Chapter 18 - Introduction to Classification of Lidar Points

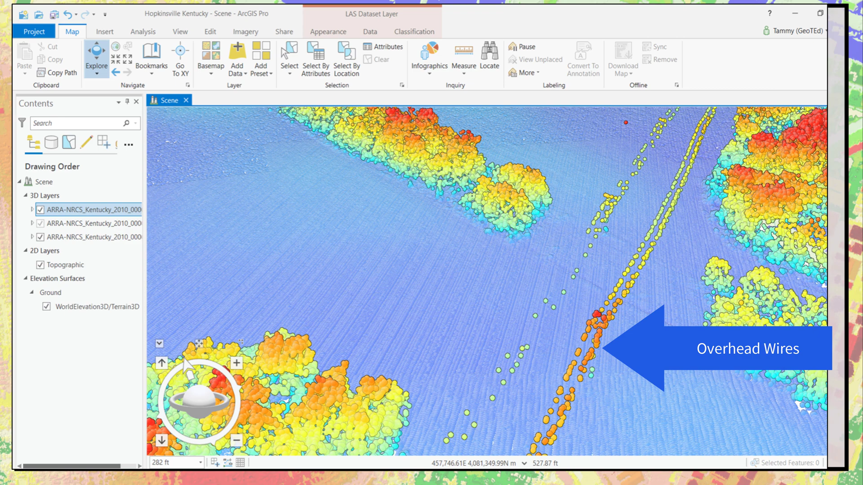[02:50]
LIDAR returns can be acquired from flying birds or when grain is being harvested from a field. Both situations are not essential parts of LIDAR evaluations because the event occurred once or for a very short period of time,
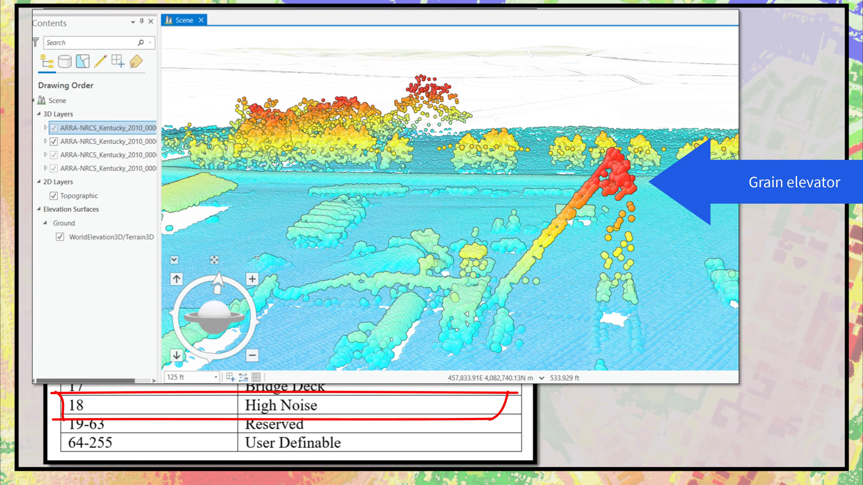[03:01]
so these events could be classified as high noise. User-definable classification codes 64 to 255 are a very important part of classification schemes because individual regions are unique,
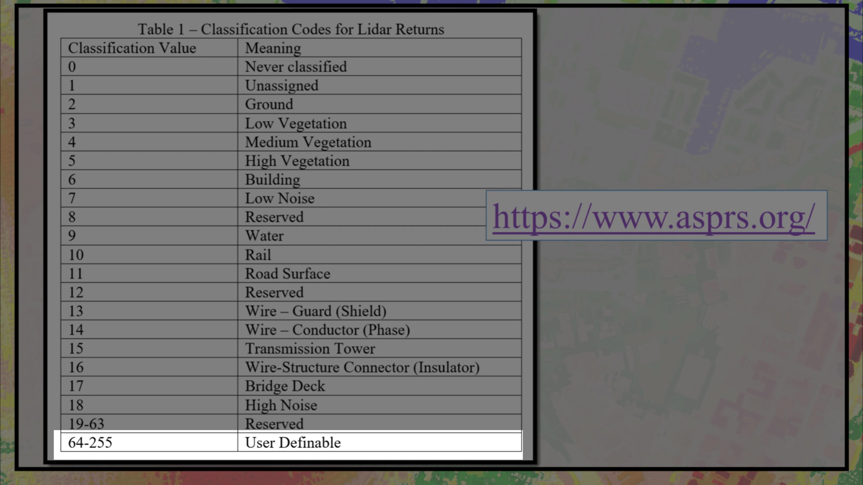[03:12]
and these also allow flexibility for local, state, and federal governments to apply schemes specific to their region. One example of a unique situation is the center pivot irrigation equipment in the San Luis Valley dataset.
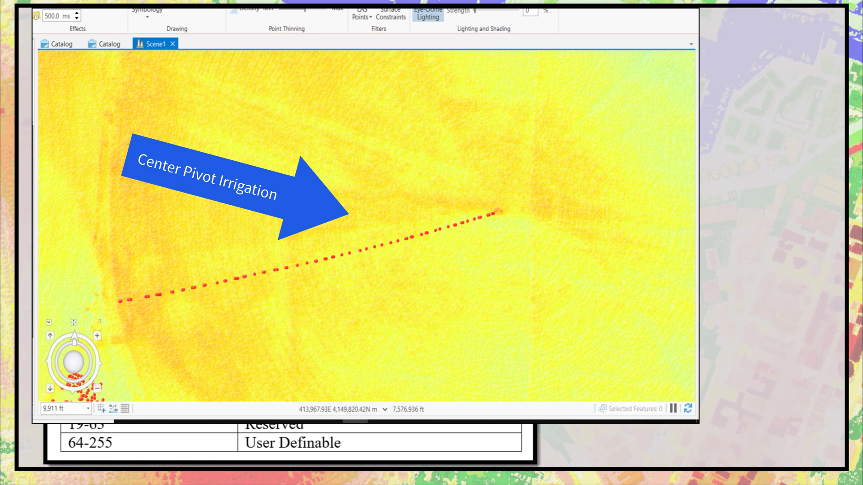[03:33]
Classification of this dataset could include a new code in the 64 to 255 range for that feature. However, this must be done by the owner of the dataset. It cannot be done in ArcGIS Pro. Before attempting any classification, it's important to become familiar with the area of interest and the LIDAR point cloud.